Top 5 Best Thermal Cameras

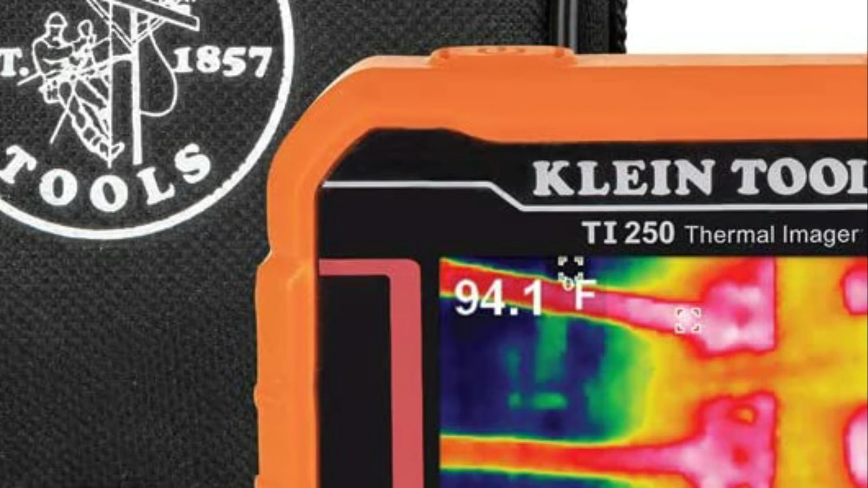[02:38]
On screen: spot 94.1°F
You can save images to report via a microSD card. Rechargeable lithium-ion battery.
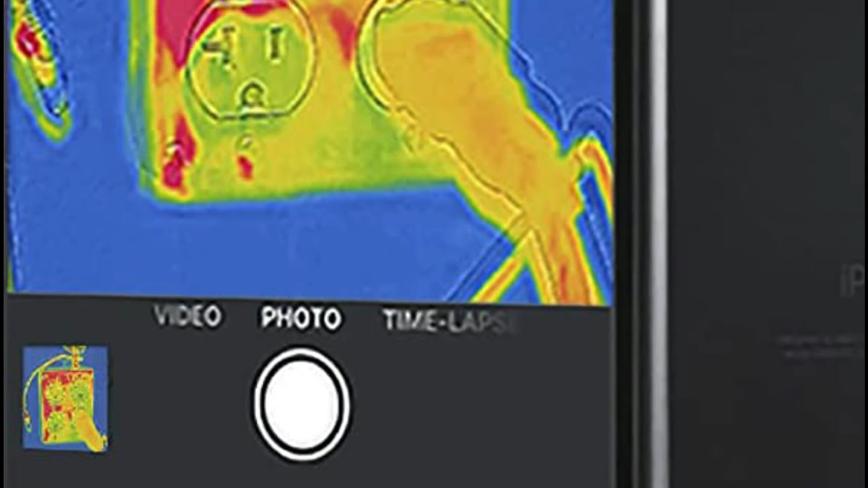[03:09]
IR images at temperature sensitivities of 100 mk.
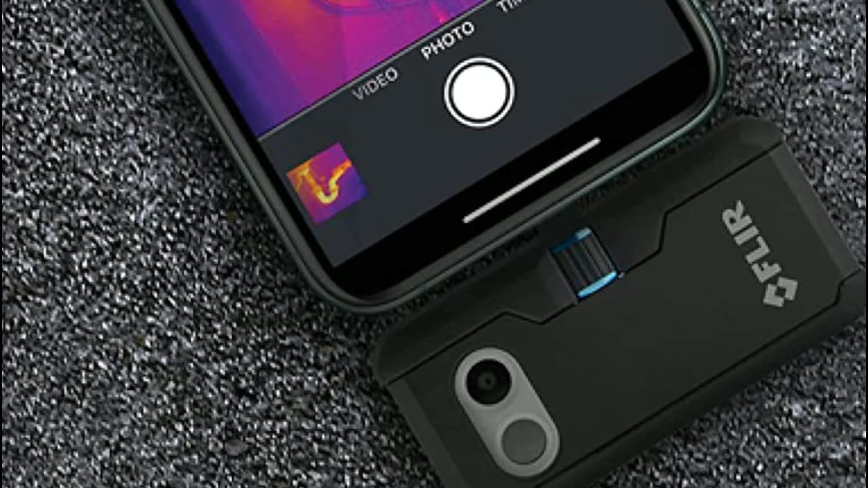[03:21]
Unique image processing technology that increases precision and resolution and helps you identify possible problems earlier and accurately detect issues.
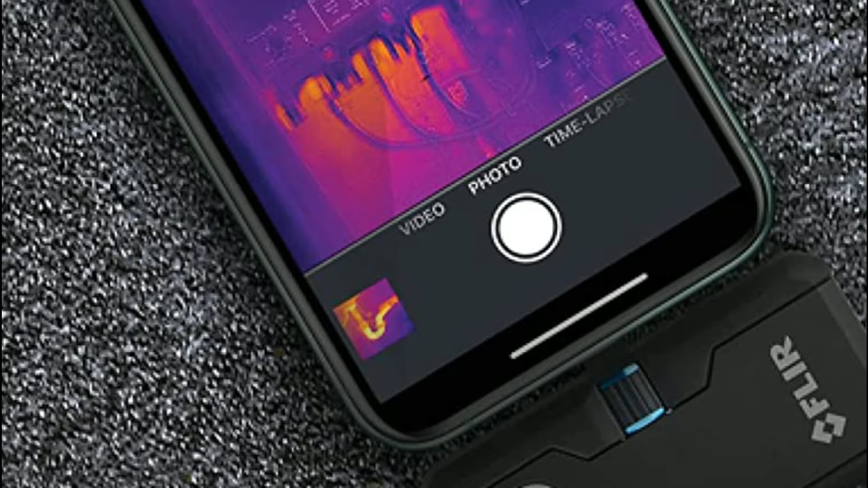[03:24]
This enhances thermal images by adding visual detail.
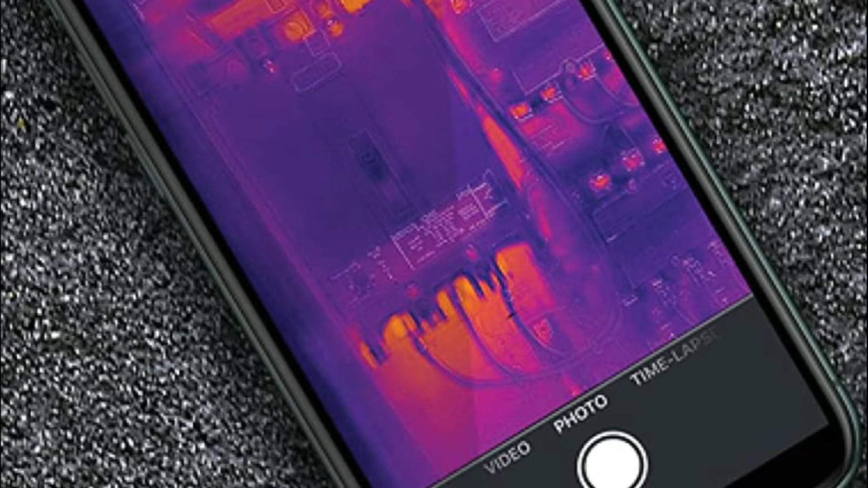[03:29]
It is the best image quality for the smartphone IR solution.
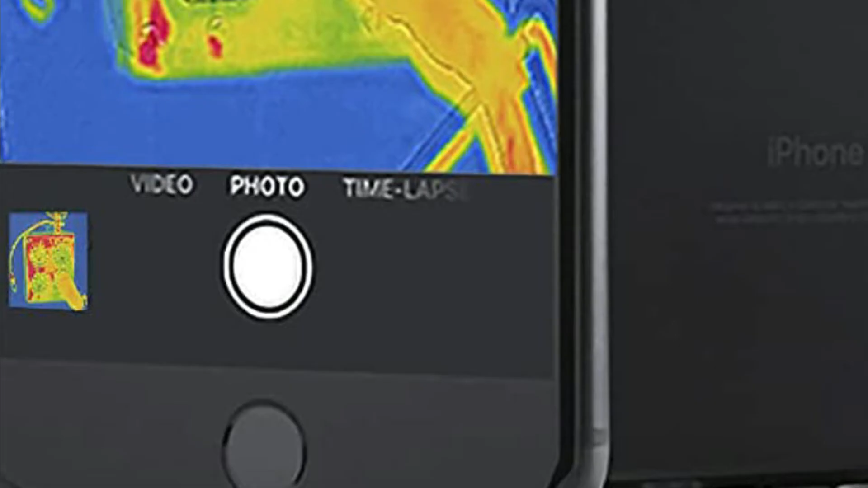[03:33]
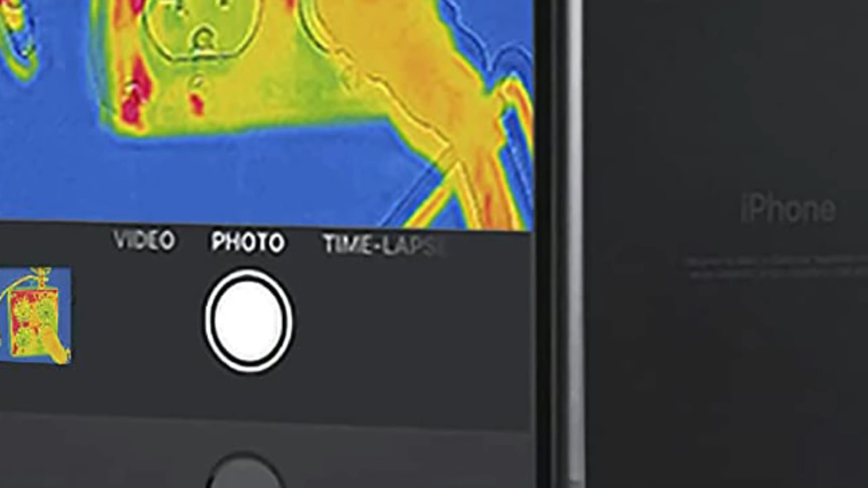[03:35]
The connector can be adjusted to extend by up to 4 mm making it
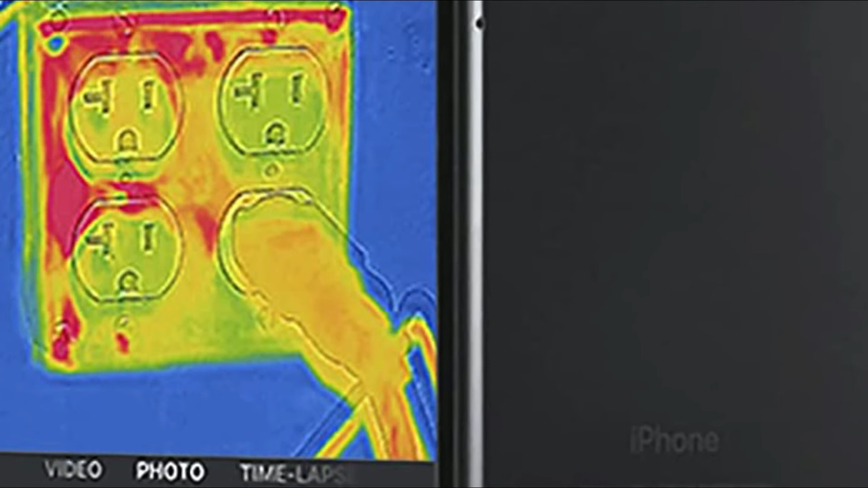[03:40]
possible to secure the Floor One Professional LT on your smartphone even while still inside the protected case.
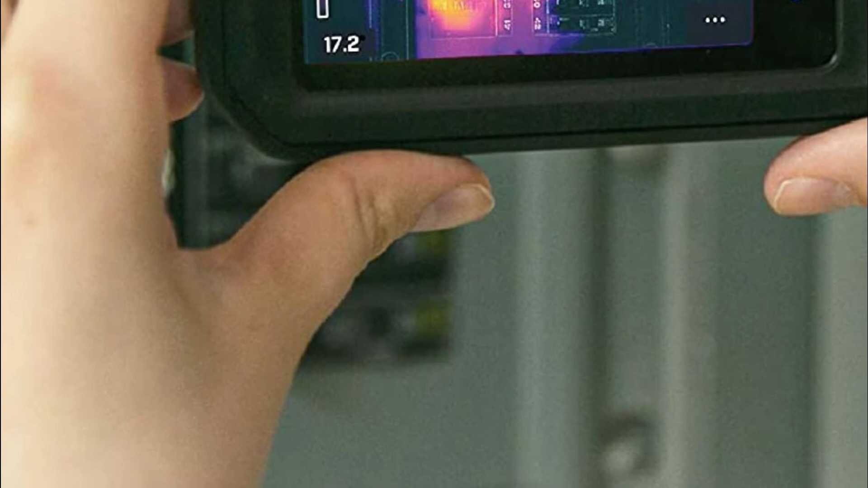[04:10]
Upload and store images directly to Floor Ignite.
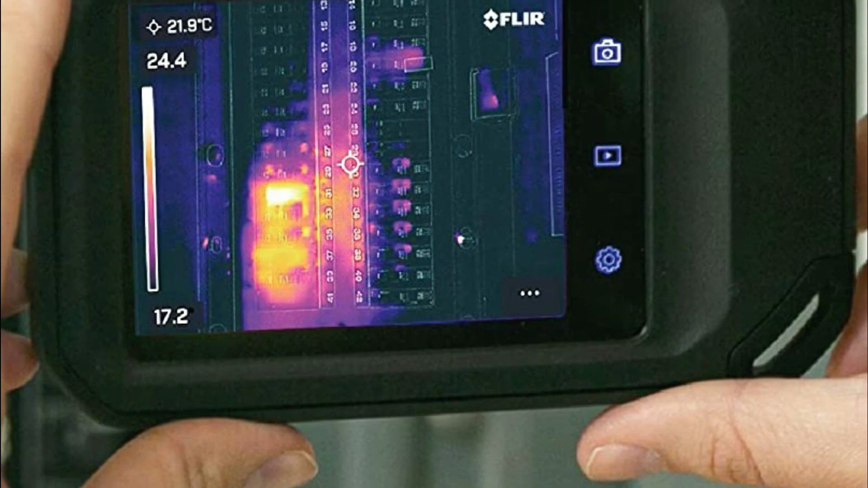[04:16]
On screen: spot 21.9°C
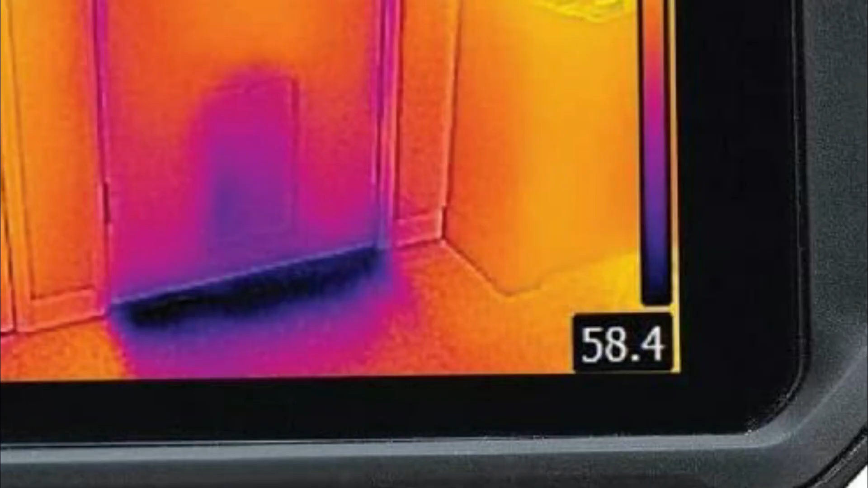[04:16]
It comes with an integrated Floor Ignite cloud connection,
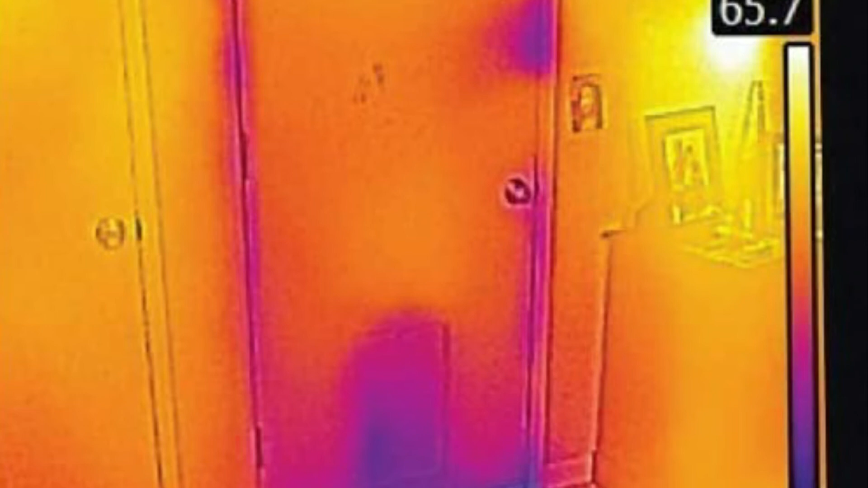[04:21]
which permits direct data transfer as well as backup and storage to ensure that your images are accessible on any device.